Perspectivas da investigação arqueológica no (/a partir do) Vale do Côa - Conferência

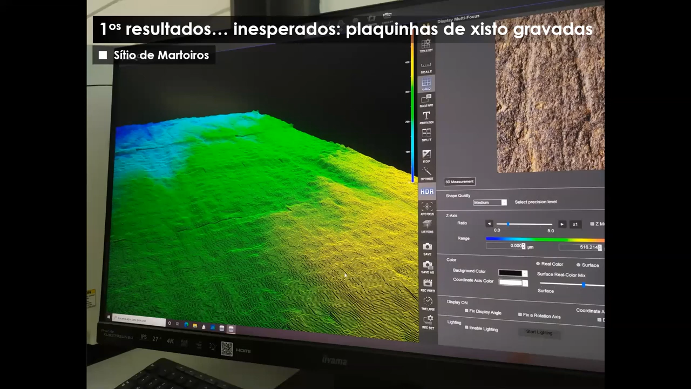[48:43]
microtepografia e a passar para um estudo mais detalhado destes materiais que